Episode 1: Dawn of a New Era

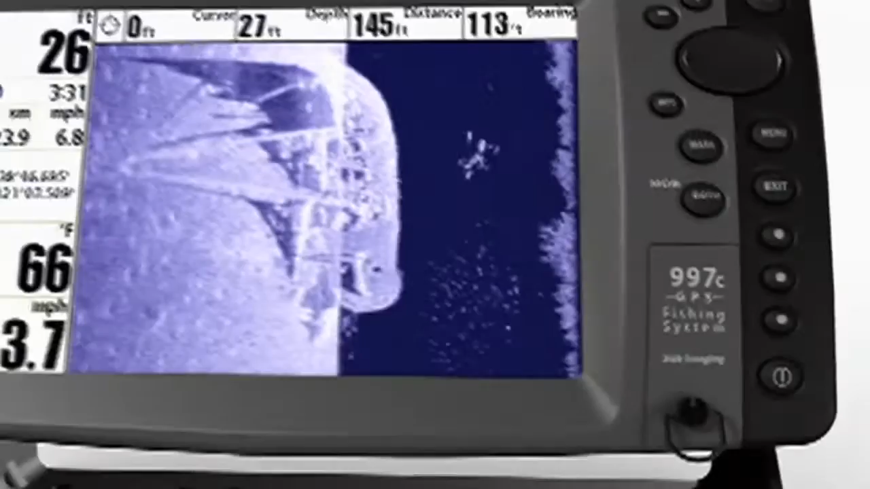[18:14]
On screen: water 66°F
Exclusive side imaging from Humminbird. Scan more water faster with 480 feet of side-to-side coverage.
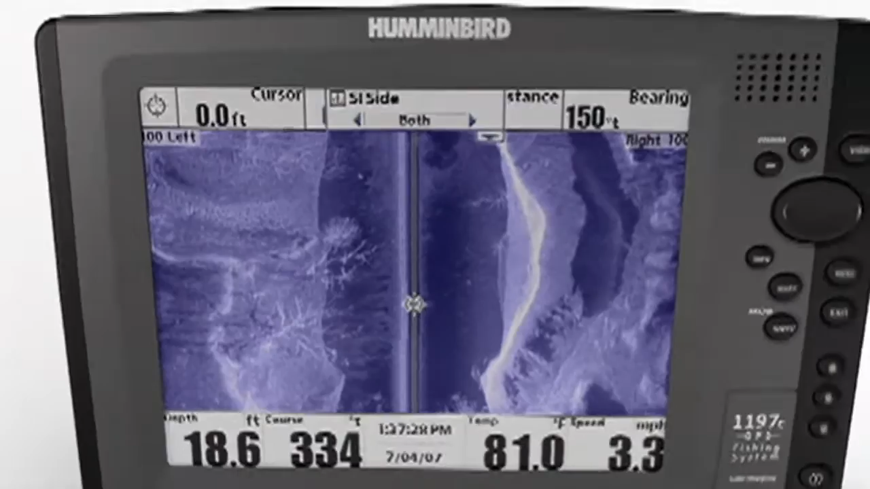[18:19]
On screen: depth 18.6 ft, water 81.0°F, speed 3.3 mph
And see structure detail with amazing picture-like images.